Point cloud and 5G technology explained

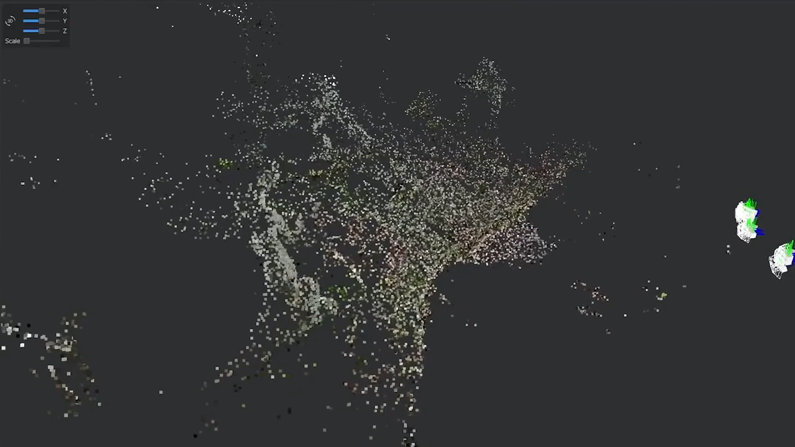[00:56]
So presuming that worked you should be able to see what's called a point cloud like a sort of vague low definition
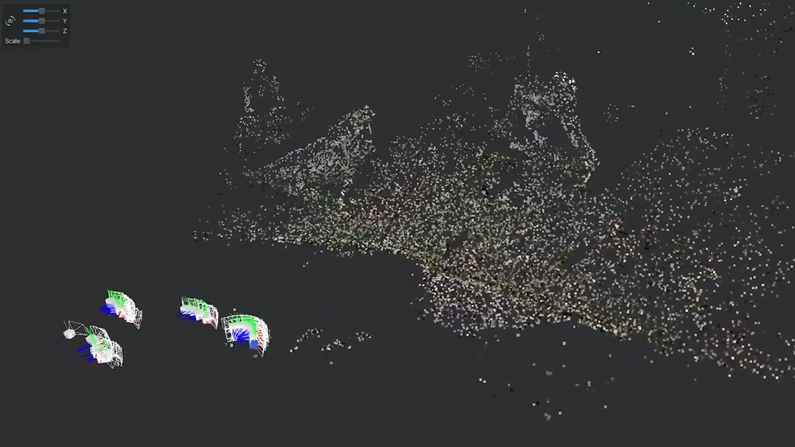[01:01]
impression of what is there in reality and that's the sort of